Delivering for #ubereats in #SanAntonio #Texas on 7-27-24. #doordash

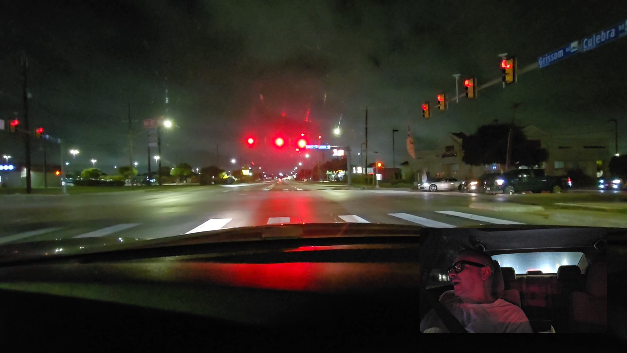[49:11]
And this motherfucker's on my ass. My ears were burning up a little while ago.
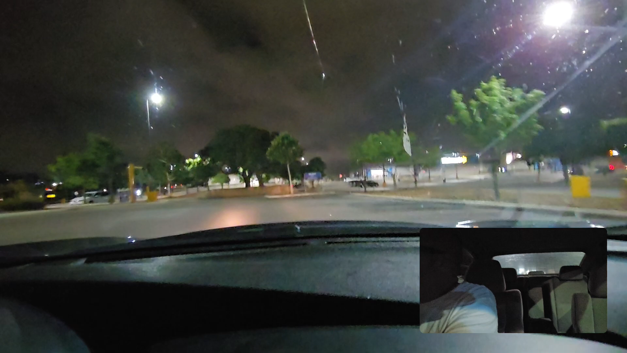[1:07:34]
line Dick over there in Jack in the Box.